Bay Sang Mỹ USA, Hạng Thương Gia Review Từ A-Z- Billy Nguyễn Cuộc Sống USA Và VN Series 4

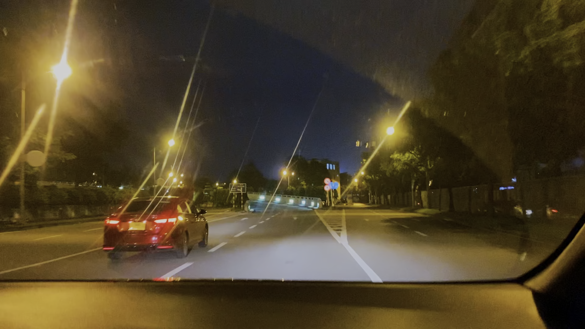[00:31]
Lúc này em đang trên đường đi vào sân bay Tân Sương nhất để bay về Mỹ Em sẽ cố gắng review chi tiết nhất có thể về cái cuộc hành trình này để gỡ đến tất cả mọi người Và đặc biệt là